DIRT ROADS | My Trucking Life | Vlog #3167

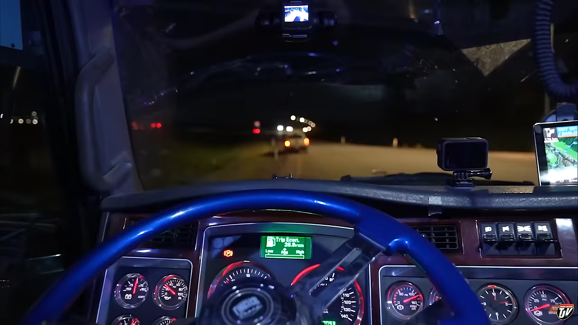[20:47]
and here we sit at the end of our day in lacombe alberta